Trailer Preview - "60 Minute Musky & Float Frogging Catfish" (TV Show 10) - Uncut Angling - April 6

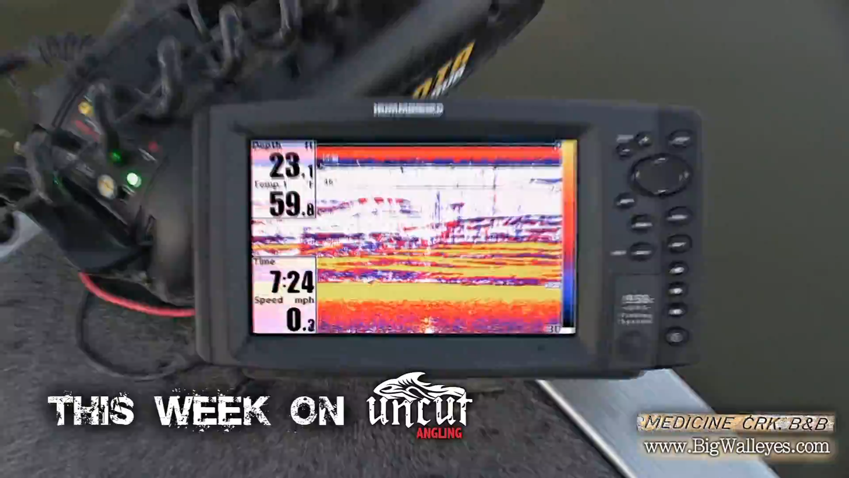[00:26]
On screen: depth 23.1 ft
Are you sure it's not on simulator mode? Oh, there you go. Hit him. Nice. Love it. Love it. Nice.